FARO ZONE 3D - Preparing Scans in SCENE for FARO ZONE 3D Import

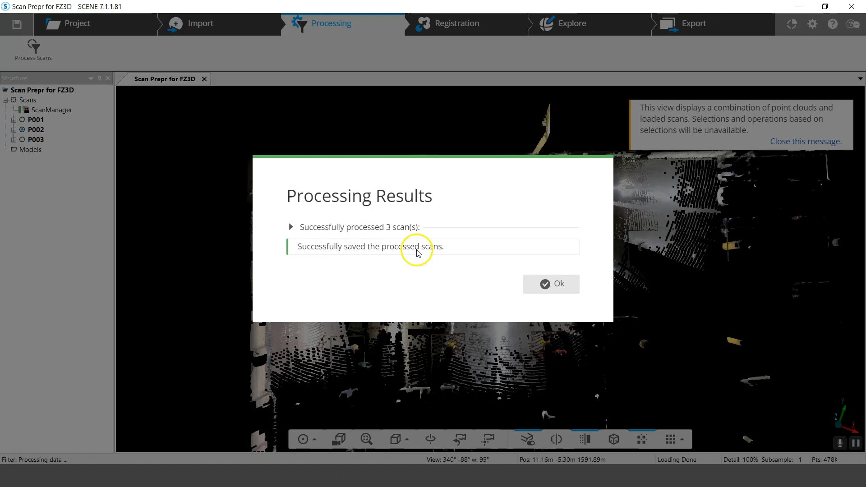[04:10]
is successful I'm going to hit okay and what I'm going to do is I'm going to close this go back
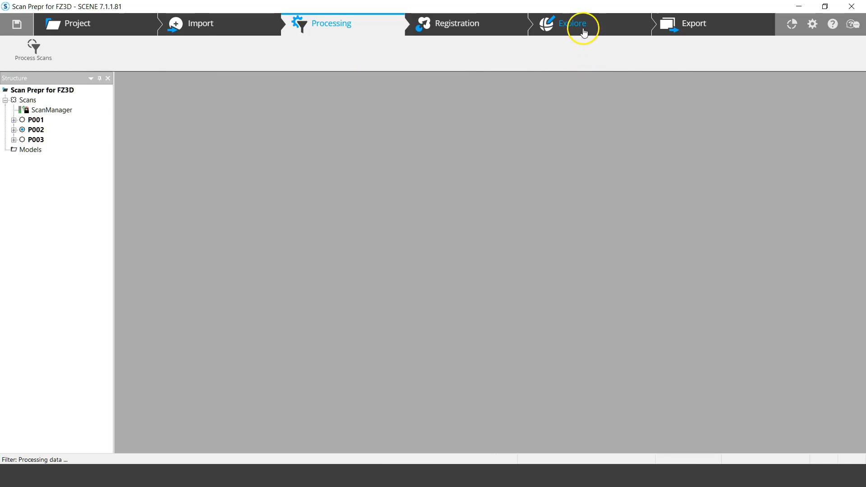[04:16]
to my export tab and open the results here now you'll see that I don't
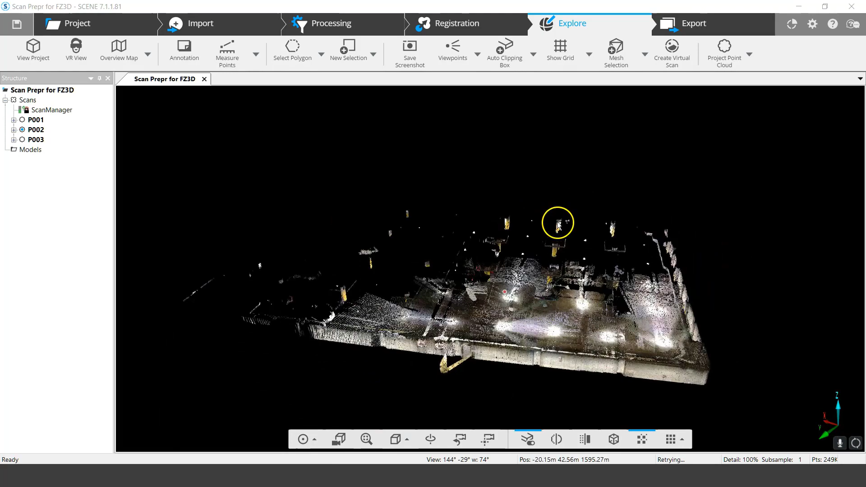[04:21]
have the points which are very very far away okay all the way sort of on the end here those have been
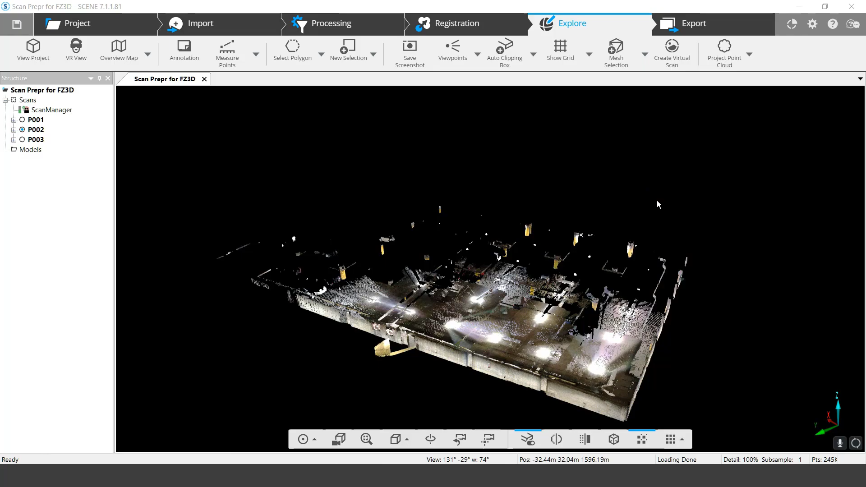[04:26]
filtered out now I could have made this a lot smaller made it 10 meters but I've kept some
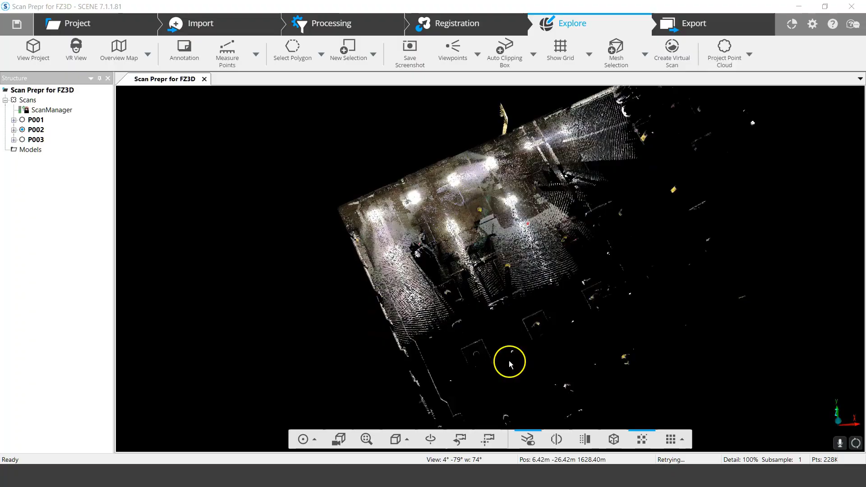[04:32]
some additional points here just for demonstration so I've shown you know how we can delete
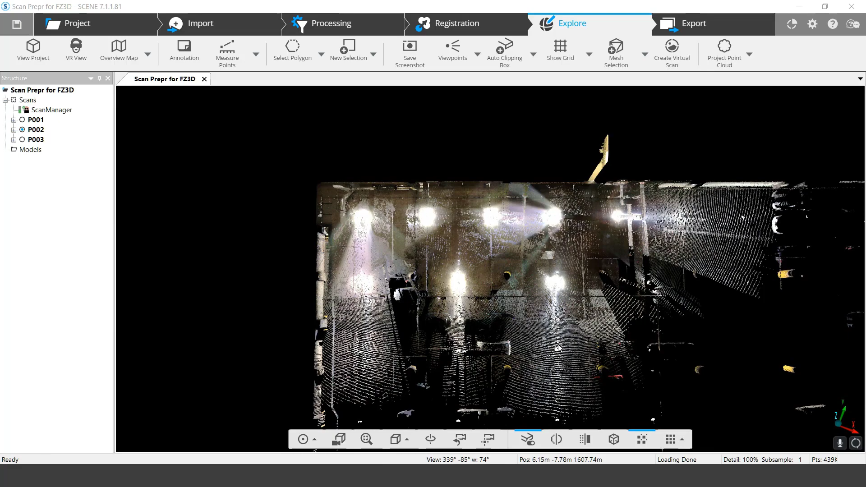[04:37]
points I've shown how we can filter points and finally I'm going to show how we can use the clipping box so the clipping box has a few options and the way that you can create it but I'm just going to show you the auto clipping box here now the auto clipping box okay is created based on the relative size of
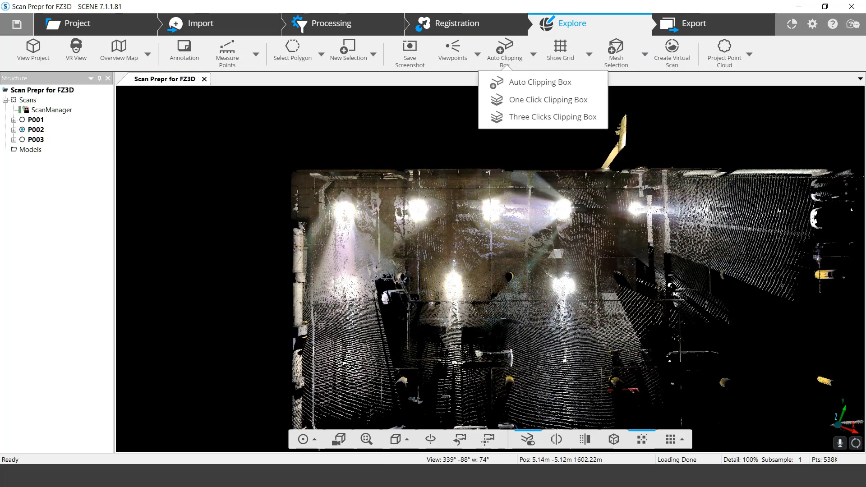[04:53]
the scan so if I move this way way way out like this the clipping
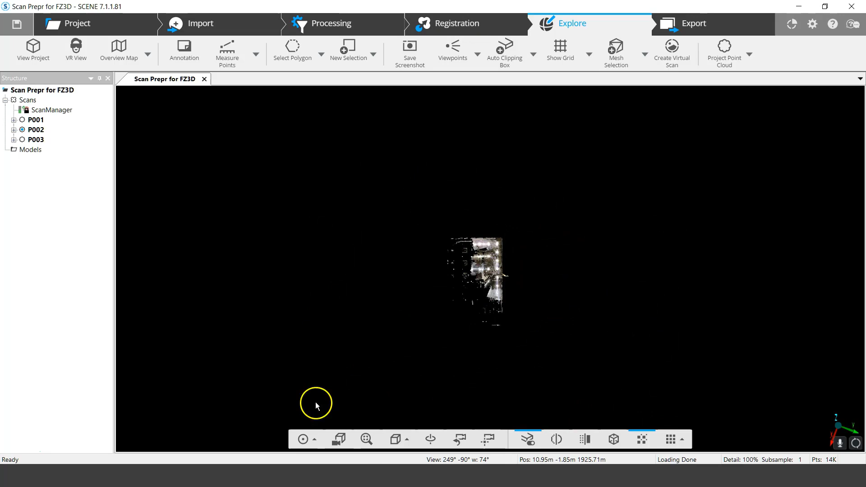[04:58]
box will be fairly large relative to the scan but if I move in just to this corner
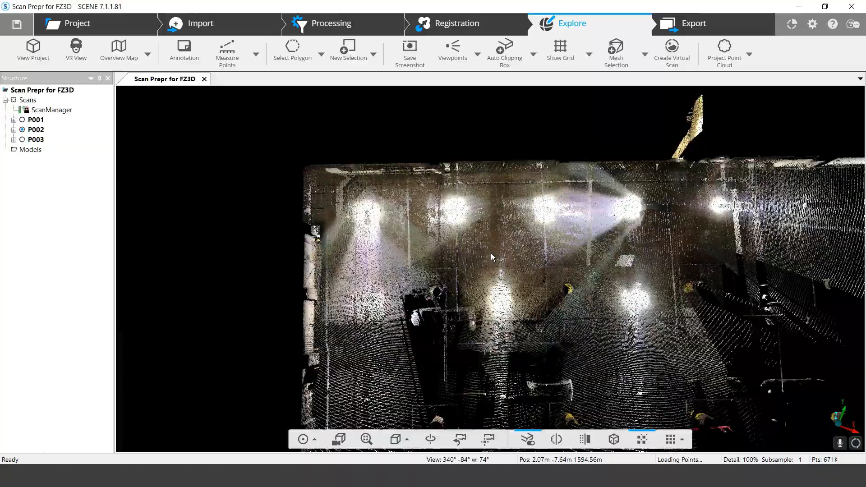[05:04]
okay the clipping box will be about the size of what I need so I'm going
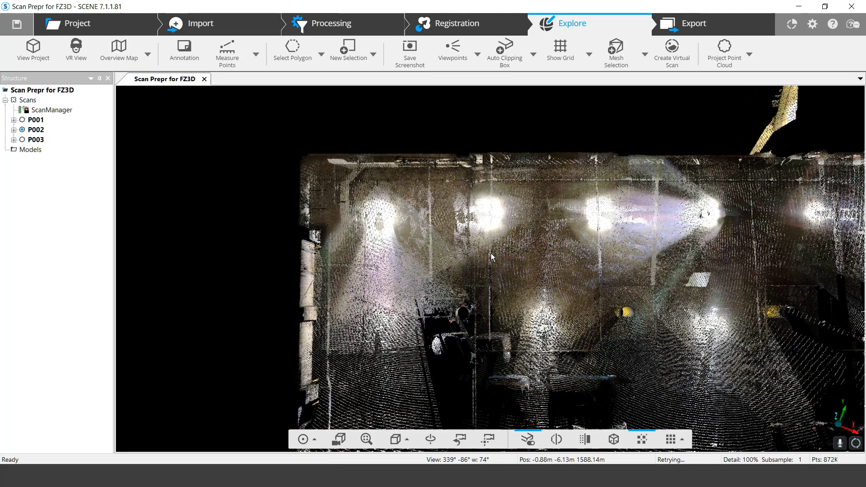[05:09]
to go like this and I click auto clipping box okay and you can see here it is right there now I'm going to have rearrange this and there's a little menu that comes up here so I'm going to
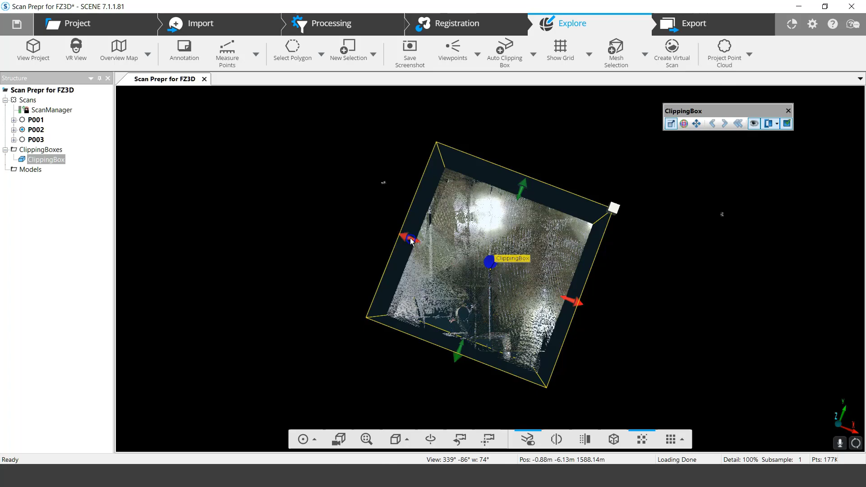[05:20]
stretch this out a bit using these arrows okay like that and
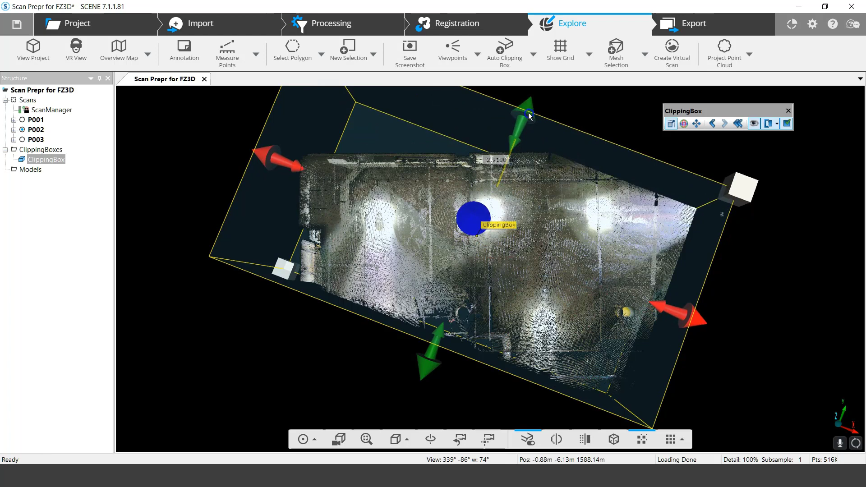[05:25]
like this now I'm going to rotate it so you can see I'm not lined up
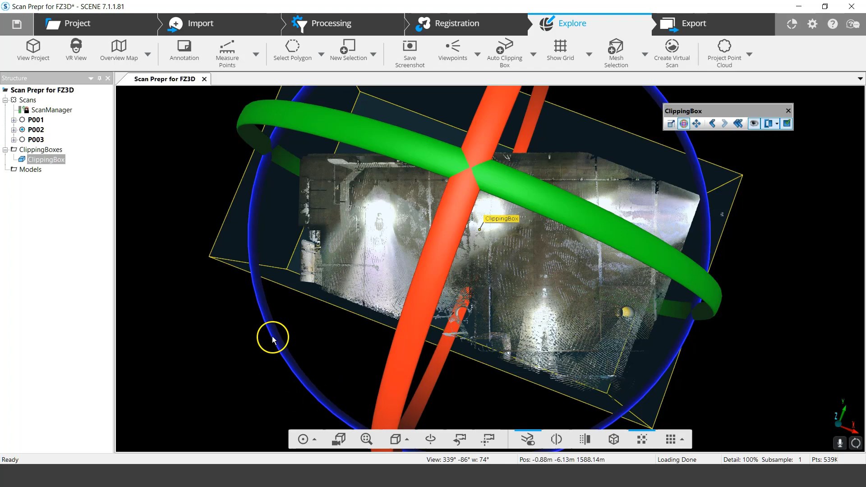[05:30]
okay with the garage here so I'm going to rotate this around just so that the lines get more or less aligned
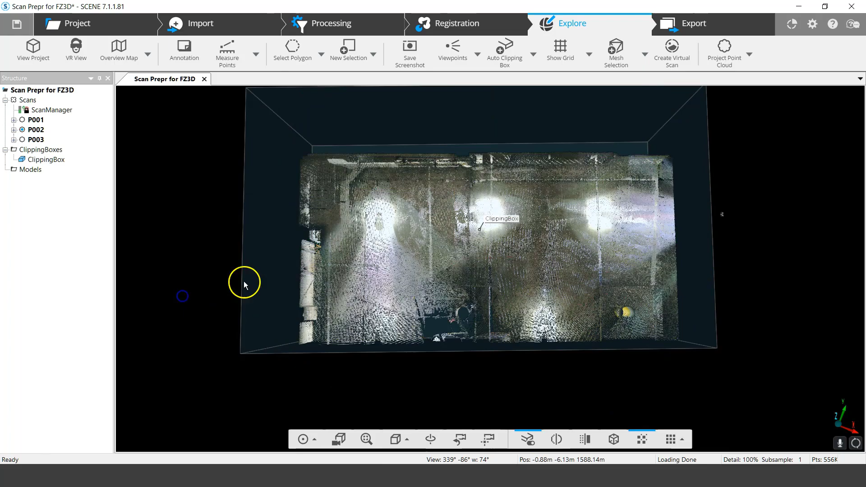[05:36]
something like this I'm going to rotate so you can see the box is much bigger than
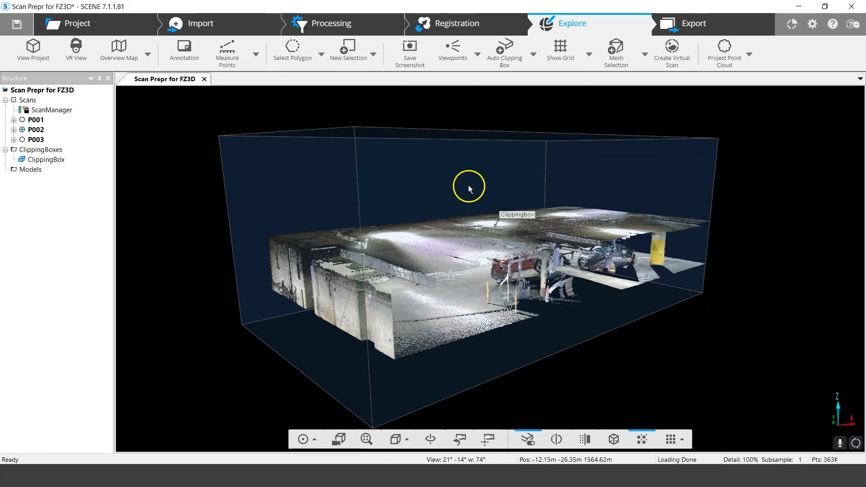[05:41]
the ceiling and such so let's say I don't need the ceiling I want to drop the ceiling maybe
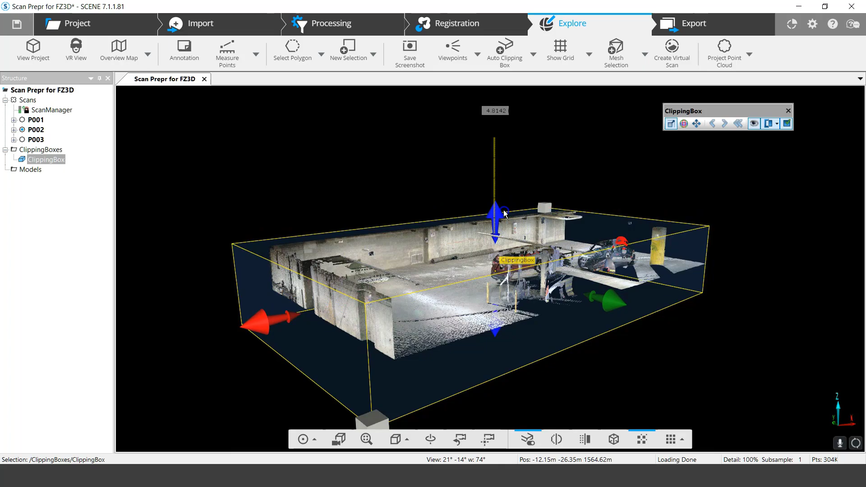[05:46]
something I've got some piping and that sort of thing but let's say oh I don't know I
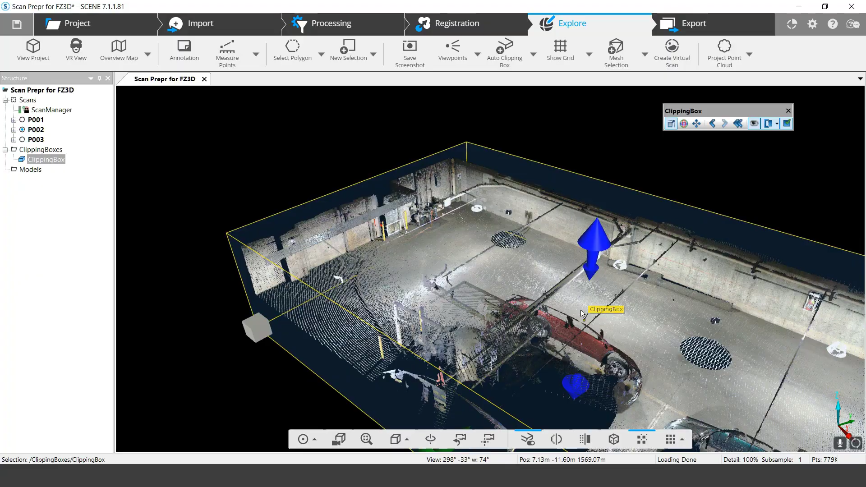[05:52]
want to do something like this well maybe I'll go a little bit lower okay something about this size and you know I've got the box coming out here if I want to shorten this up a bit I could do something like that but I'll leave it where
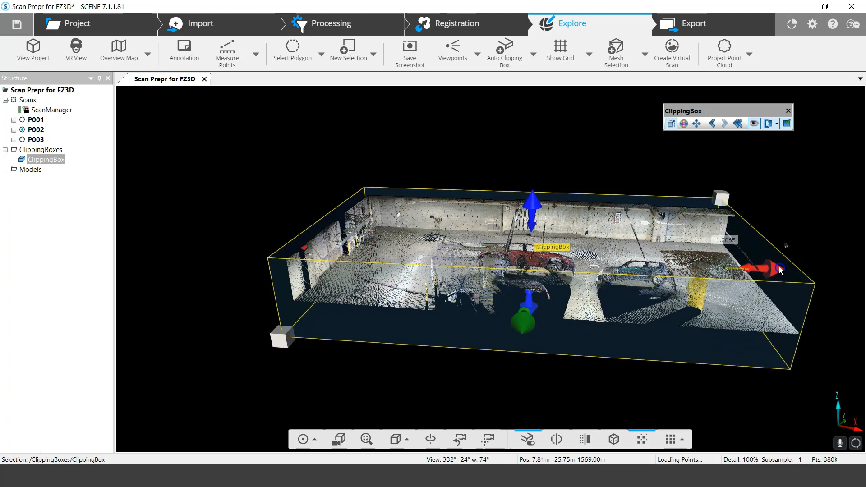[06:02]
it was it's it's still kind of interesting there's there's a door over here as well that I'll capture and
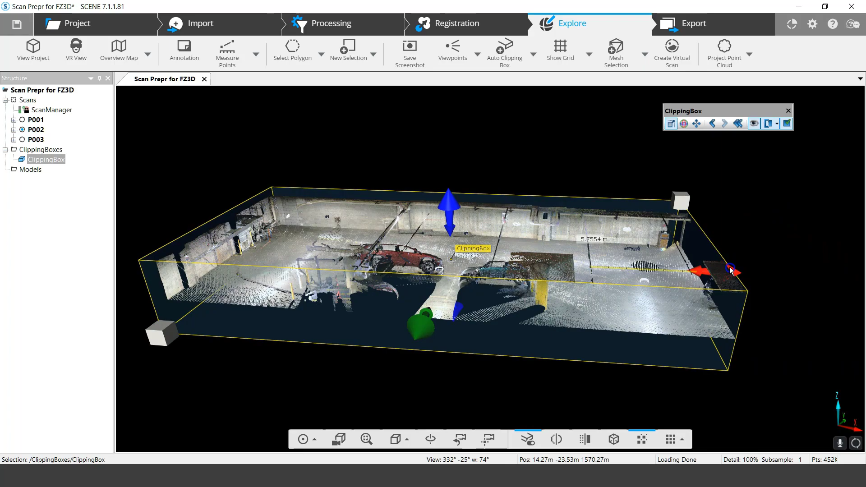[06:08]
we'll keep up to there so using the clipping box
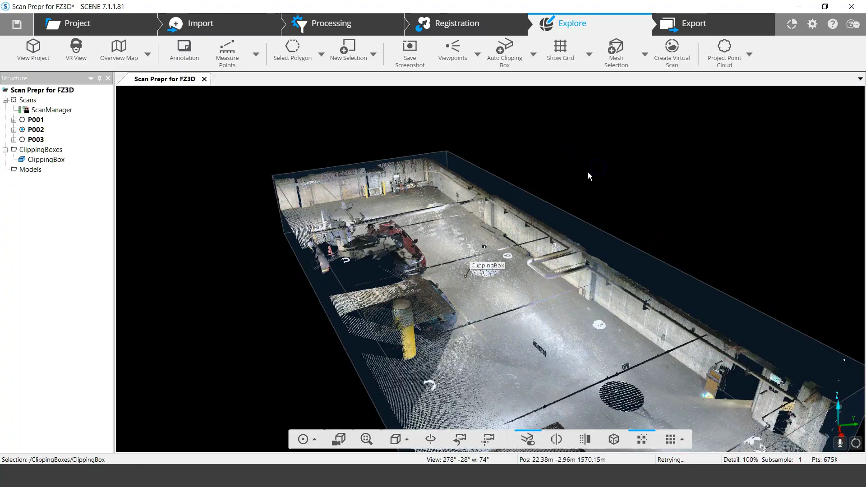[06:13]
if I make a selection right now so if I just hit ctrl a and that's just to select all it selects everything that's in the clip box now that I've got everything selected there I can just right click selection and I can export points another way to do this I'll hit ctrl D to get rid of my selection is hit the control